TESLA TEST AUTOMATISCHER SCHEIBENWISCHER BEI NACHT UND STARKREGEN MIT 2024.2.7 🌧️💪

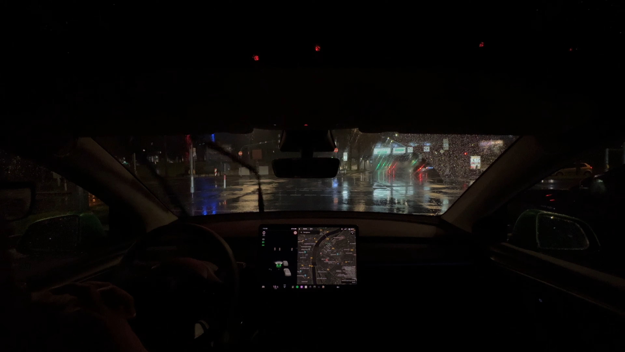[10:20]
Also im Stand müsste er meiner Meinung nach jetzt nicht so agieren, wie er das jetzt hier tut. Aber okay. Wir warten jetzt allerdings noch den Lanxys Arena Tunnel ab, denn ich möchte sehen, ob er da jetzt weiter wischt oder ob er merkt, hey, hier ist ja gar nicht so viel Zeug auf der Scheibe. Da muss ich ja nicht mehr wischen. Das schauen wir uns jetzt noch an. So, also er wischt. Jetzt hat er gerade kurz aufgehört. Ich wollte ihn gerade loben. Und jetzt fängt er wieder an zu wischen auf einer trockenen Scheibe, was er eigentlich nicht sein muss.